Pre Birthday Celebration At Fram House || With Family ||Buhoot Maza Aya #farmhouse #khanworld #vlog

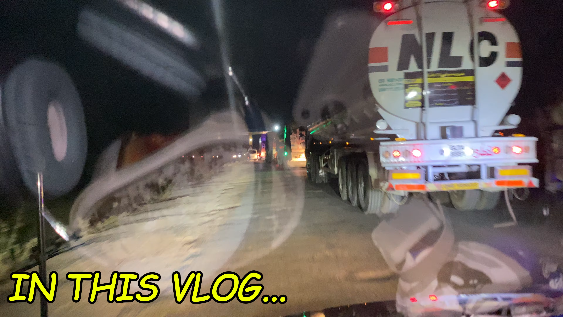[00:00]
तो भाई नेशनल हाईवे का जो है ना टूल प्लाजा आ
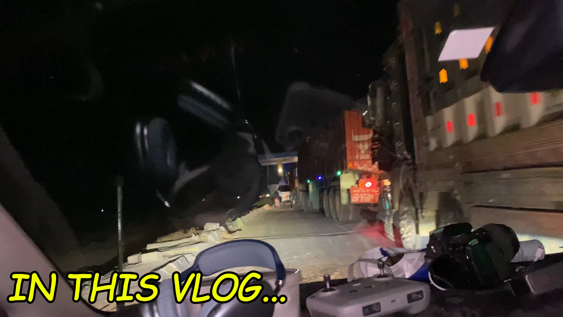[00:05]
गया घंटा येरी और सारी आई हुई है माशाल्लाह। भाई क्या पापा पापा कहाँ रह गए?
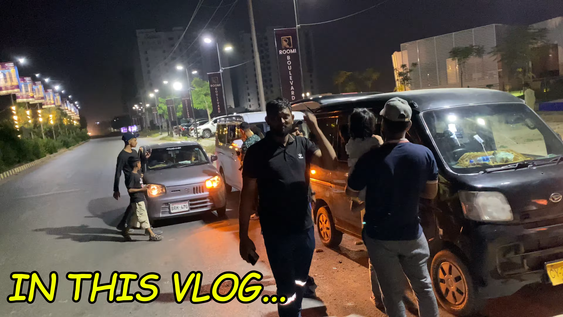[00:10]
पापा मैं पापा बहुत पीछे स्लो स्लो चला रहे हैं गाड़ी।
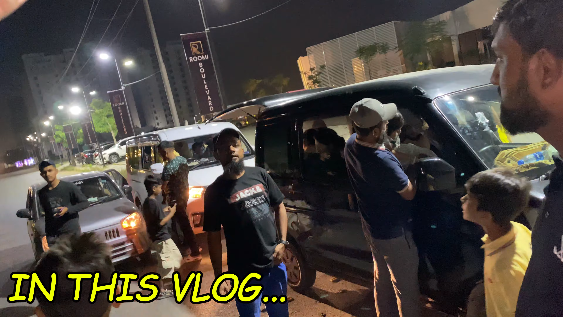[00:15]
ये फार्मोस है, बाकी सारी गाड़ियाँ लाइन से खड़ी हुई है समझो,
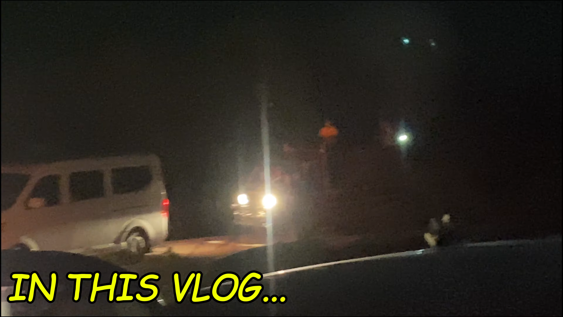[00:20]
सारी है ऑल्टो अपनी सुजुकी सिफारी फिर ऑल्टो फिर हाईजेक फिर ऑल्टो फिर सियांटा।
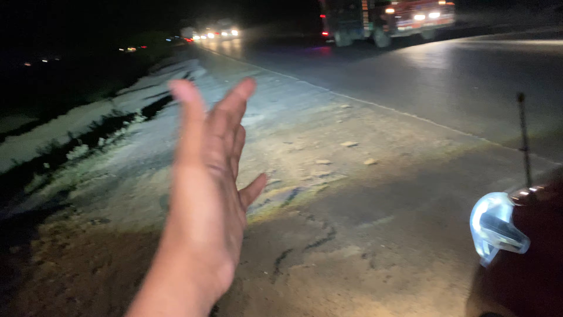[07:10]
भाई फार्म हाउस आ चुका है, ये फार्म हाउस है, बाकी सारी गाड़ियाँ लाइन से खड़ी हुई है,